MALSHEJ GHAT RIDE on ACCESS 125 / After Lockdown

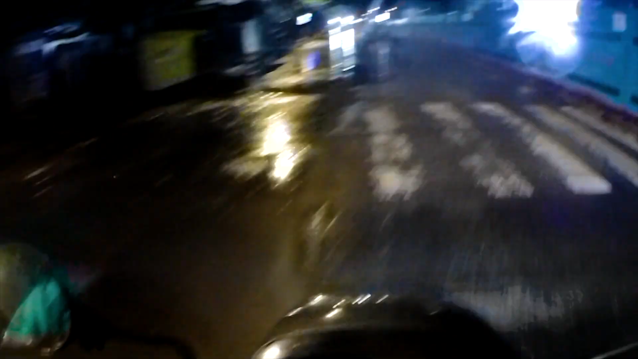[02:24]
कोरोना चला जाएगा पर मेट्रो का काम खतम नहीं होगा, मुझे नहीं पता वोईस कितना आ रहा है माइक में, कॉस मैंने इसके पहले राइड नहीं किया उसके अंदर रखके,
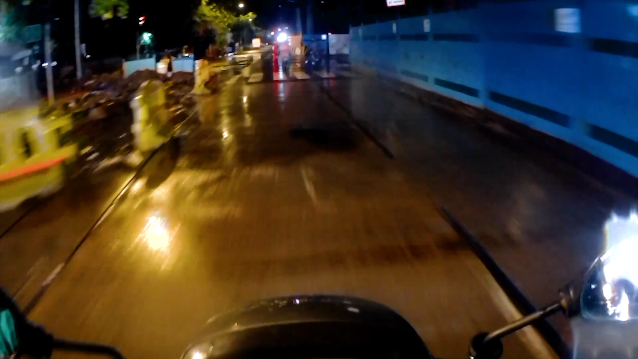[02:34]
ठीक ठाक आना चाहिए बट ऐसा कुछ प्रॉब्लम दो नहीं आना चाहिए ज्यादा
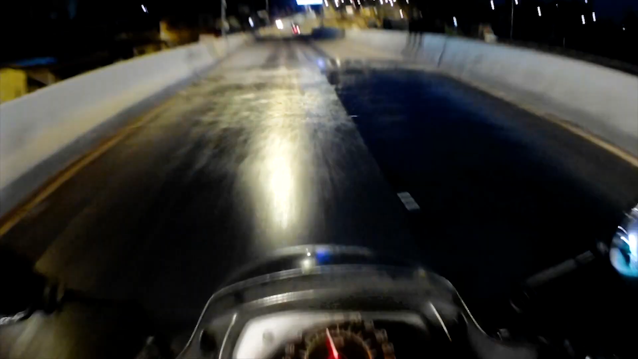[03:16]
कल्यान, मुर्बाढ ऐसे बता रहा है यहाँ पर वारिश नहीं गिरिए